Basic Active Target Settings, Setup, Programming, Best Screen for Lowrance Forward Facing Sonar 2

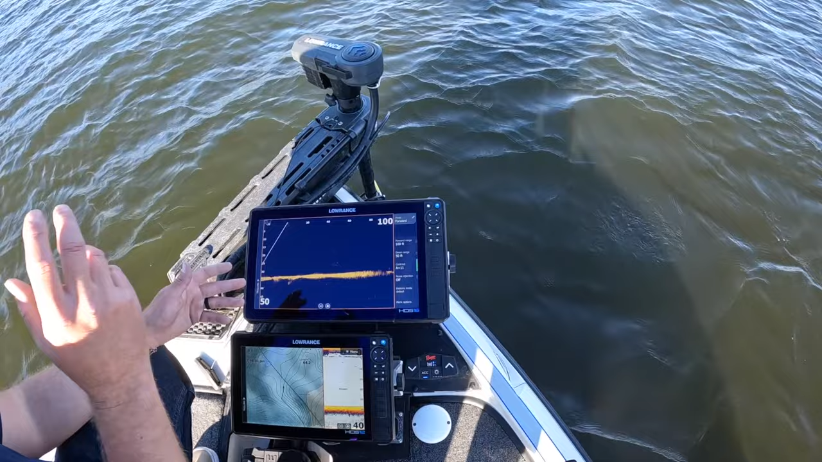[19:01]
I'm fishing on the bottom, like a jig or something like that, or a worm.
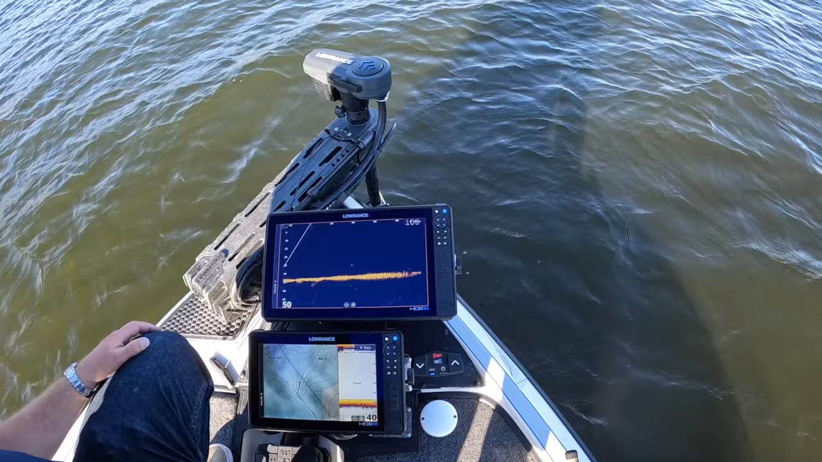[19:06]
I like to keep it at between 80 and 100,
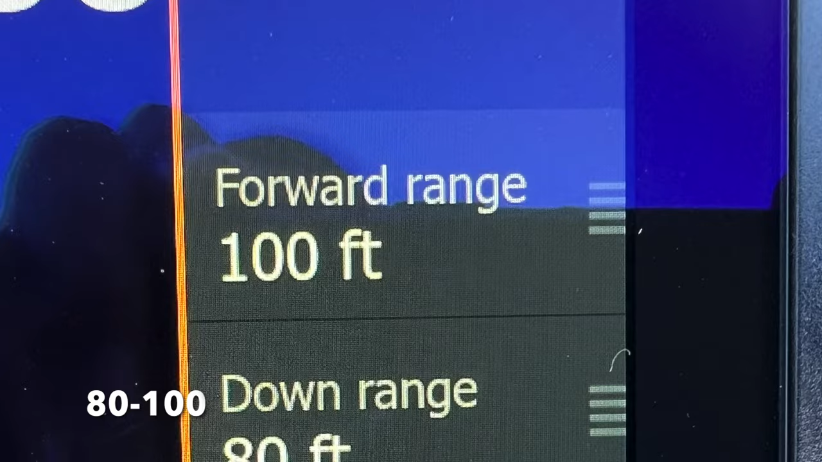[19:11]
depending on how far what you're throwing at and how big it is and time of year. It really, we saw it today, the fish are starting to get, they can feel this thing a little bit.
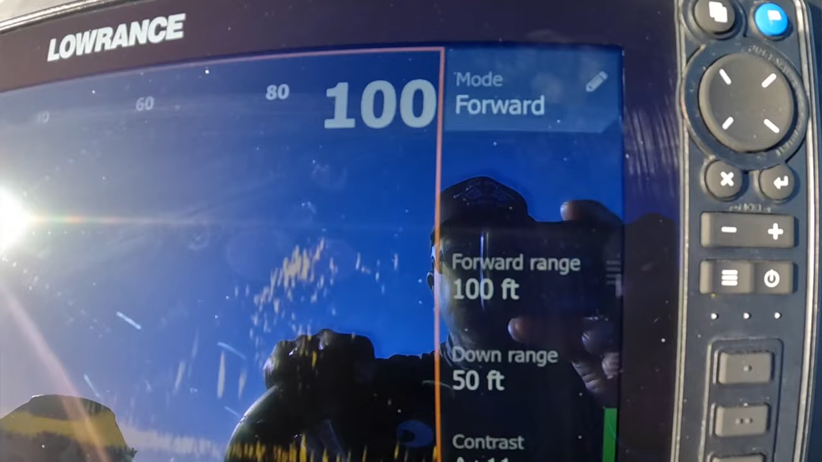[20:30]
You see, this is a little tiny ball, bait ball right here.
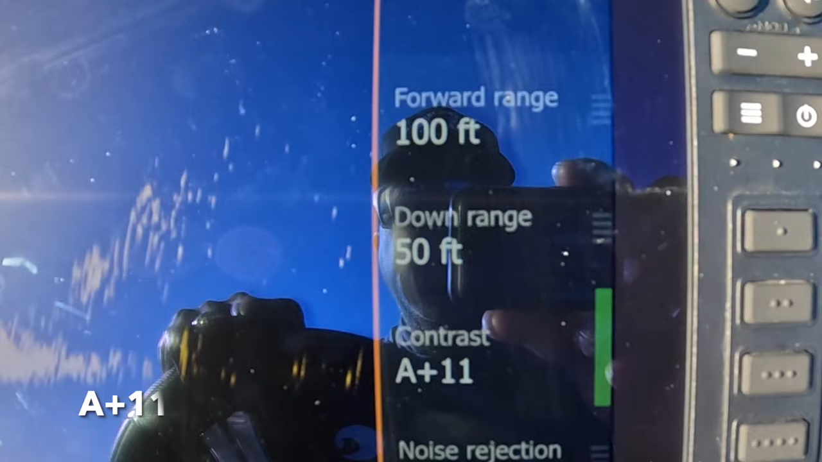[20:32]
You see it really good, and then as I pan to the right over here, should be a few of them out here.
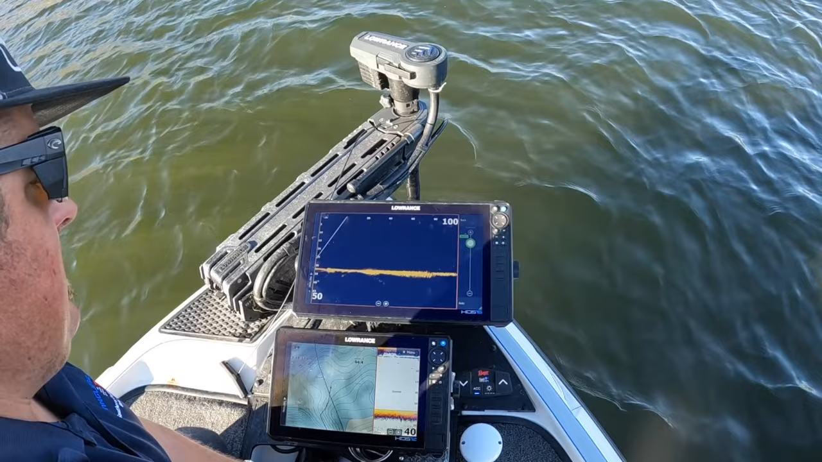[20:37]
Like there's a giant one out there at 100,
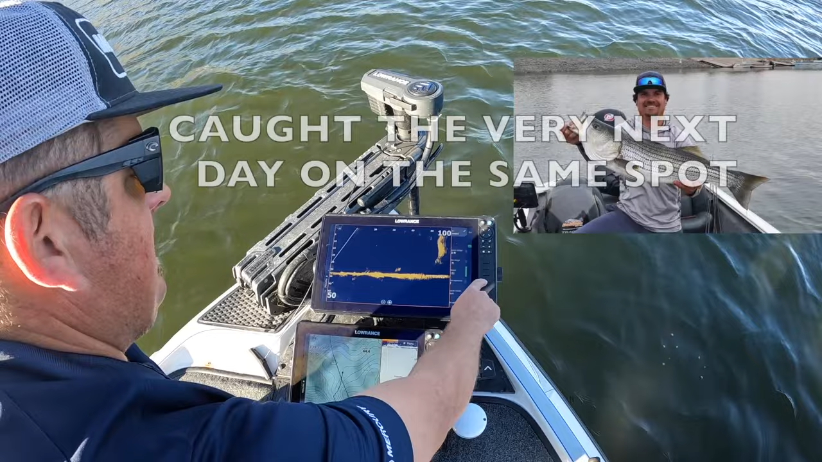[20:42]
and then you can see when you got this thing rigged right, like you can see pretty dang clear all the way up to 120 feet, which is about as far as I can cast most lures. So I don't want it to be any further than I can cast, but we got big bait balls all over the place in here. There's some on the bottom, they're up in the water column. So just depending on what you're throwing, but generally, like, a nice place to start is 100 feet.